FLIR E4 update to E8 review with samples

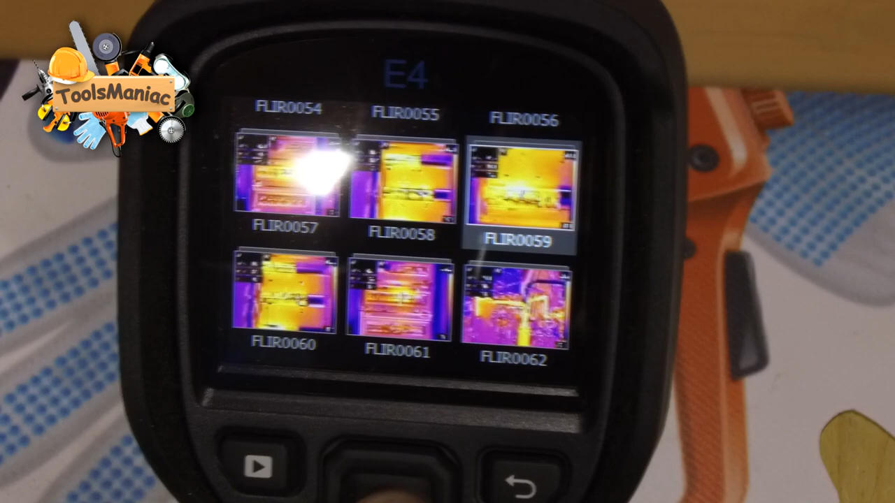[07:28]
Πού θέλω να καταλήξω είναι ότι η αναβάθμιση στη συγκεκριμένη κάμερα
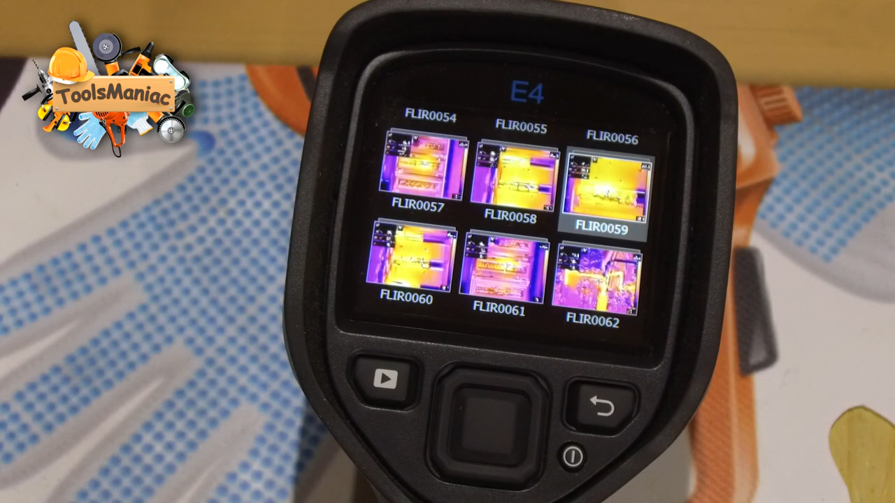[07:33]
άξιζε τον κόπο, άξιζε και τα χρήματα τα οποία έδωσα.